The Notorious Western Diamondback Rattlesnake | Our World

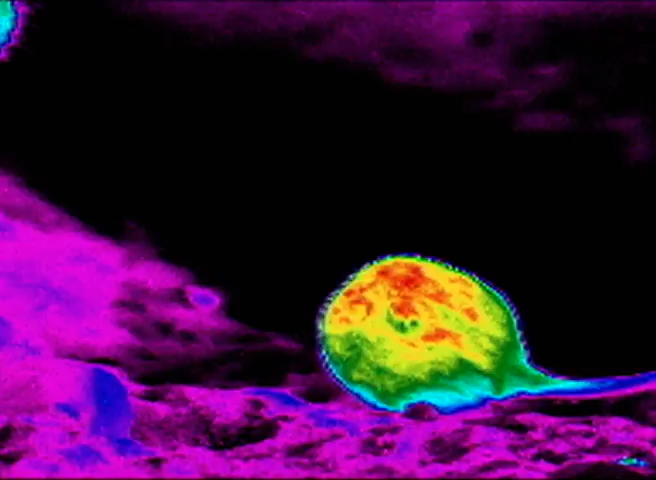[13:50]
These, together with two more organs in her mouth, help build a perfect heat image.